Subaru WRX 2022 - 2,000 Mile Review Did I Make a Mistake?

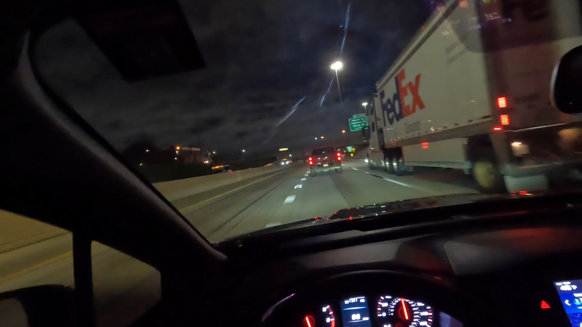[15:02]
Oh my god I need to move over Hello Alright we're still at 28 This is good Oh I fucking missed it God damn it Oh well There's another exit up here